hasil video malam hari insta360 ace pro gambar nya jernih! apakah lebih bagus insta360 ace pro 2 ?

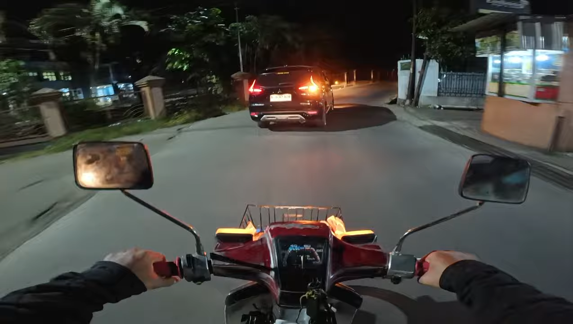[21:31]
sekolah sekolah SD SMP dan SMA yang sebelah ini gelap sekali teman-teman selamat menikmati selamat menikmati